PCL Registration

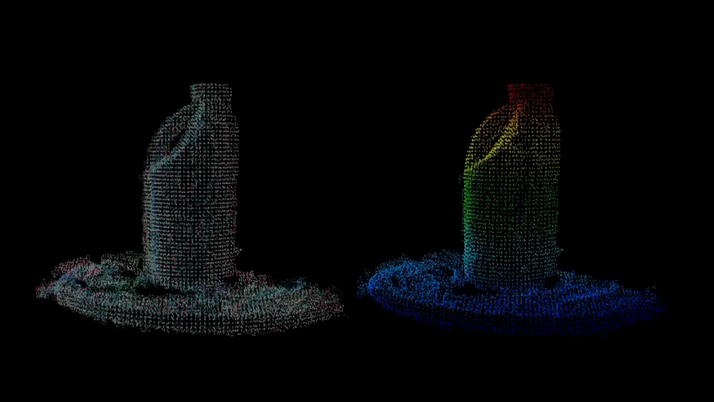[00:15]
3D point clouds become handy when manipulating objects or operating in complex environments.
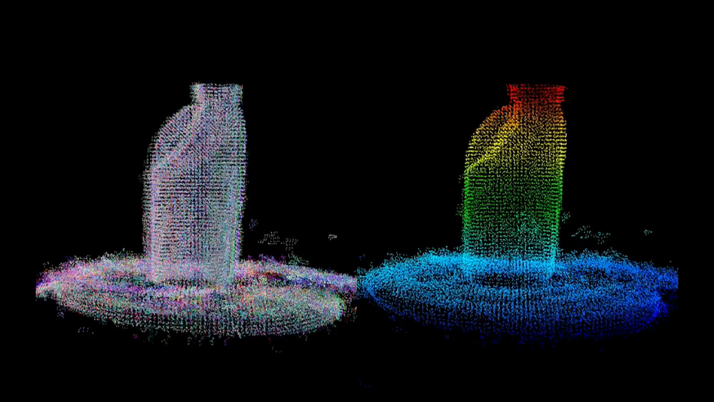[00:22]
Registering them means to determine the position and orientation where they have been acquired and to align them in order to construct a consistent model of the scene, like for example that of an object.
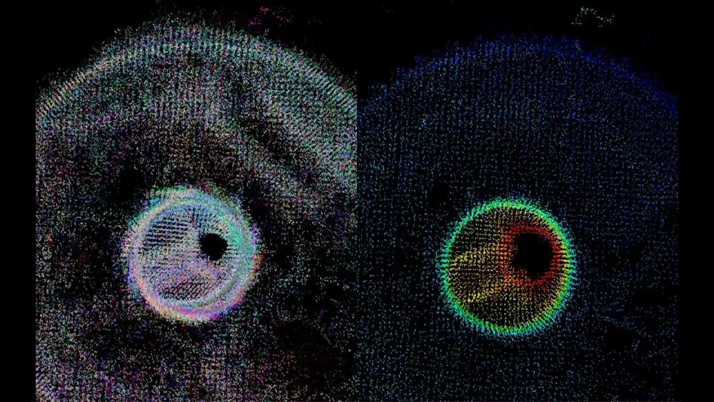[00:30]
3D sensors such as stereo time of light cameras generate large amounts of data at high frame rates.
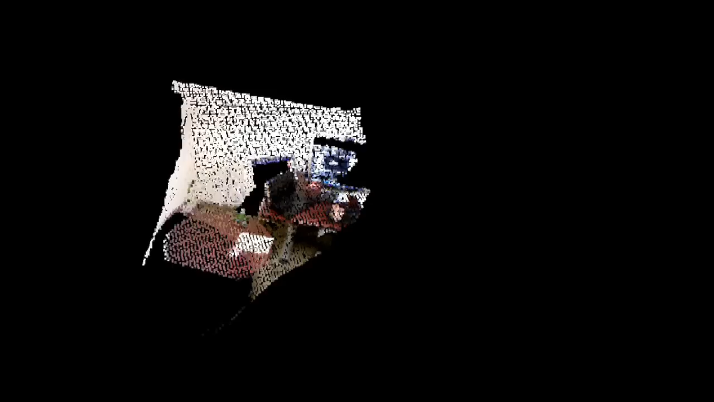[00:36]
The Microsoft Kinect camera for example over 300,000 3D points at a frequency of 30 Hz.
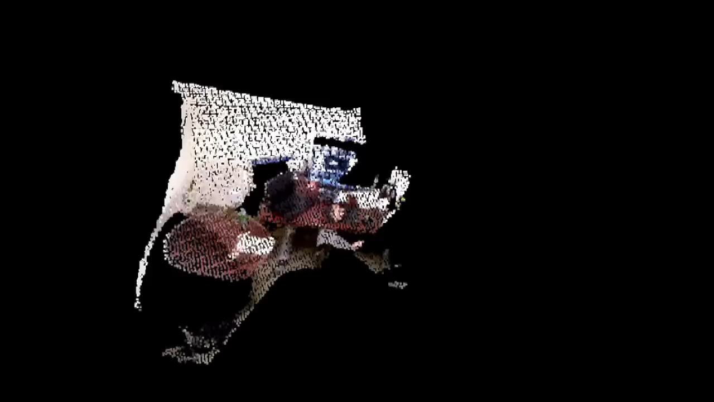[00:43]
Being able to register them online in real time allows for a fast acquisition of 3D models.
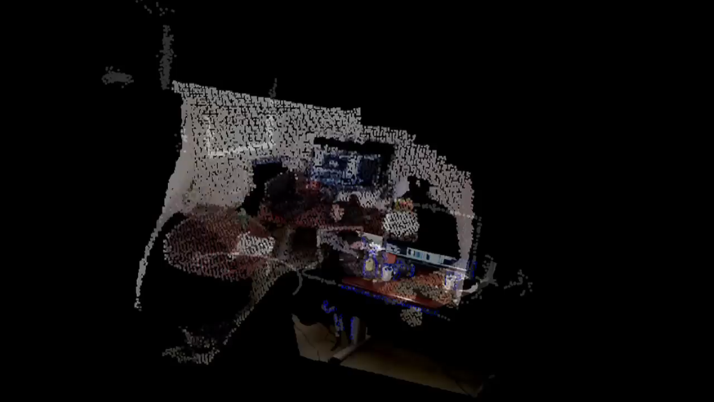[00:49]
We have implemented different methods for that, like for example incrementally building an approximate model representing all the acquired measurement points, or registering borders in the 3D data.
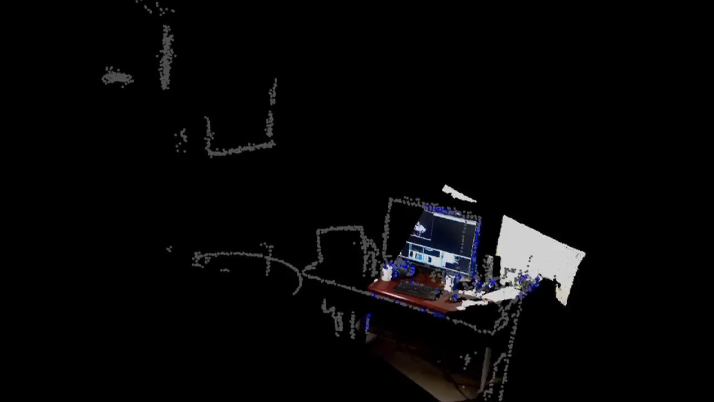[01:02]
Of course, this is ongoing work and if you're interested, make sure to check the new features and upcoming PCL releases to see even better and faster registration algorithms.